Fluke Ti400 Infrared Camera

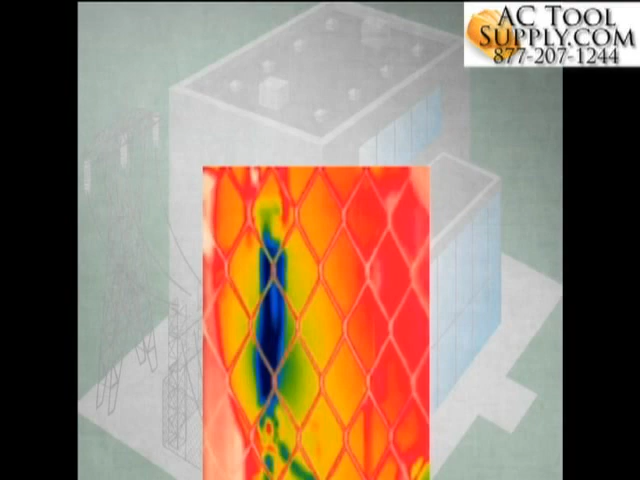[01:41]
Multiple images are often needed in order to get one that will focus on the valve, if it will at all.
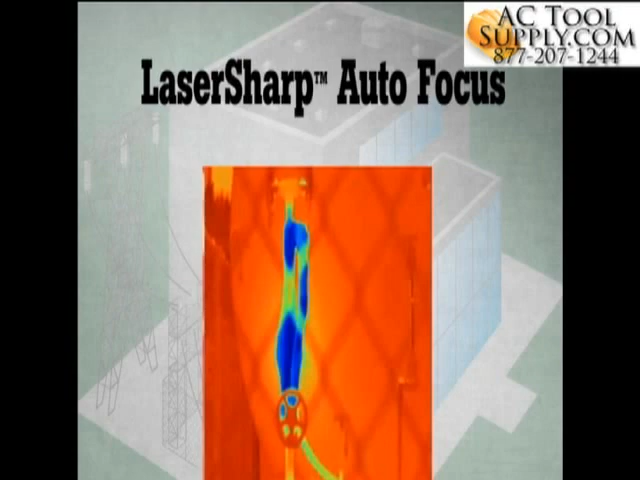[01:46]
Announcing a more intelligent autofocus system. Laser Sharp Autofocus, available only from Fluke.
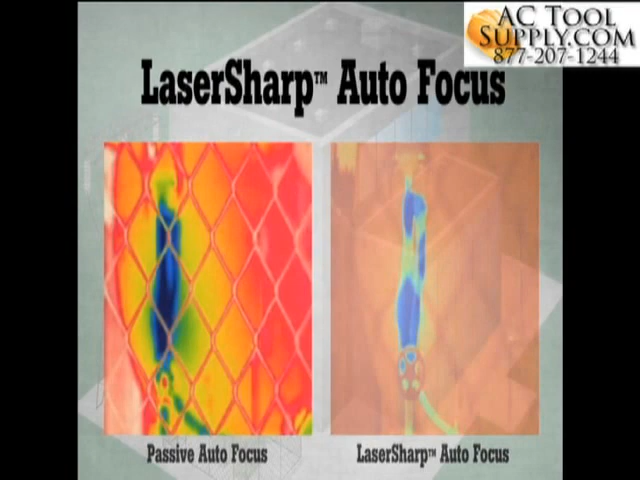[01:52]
Laser Sharp Autofocus tells you exactly where you are focusing.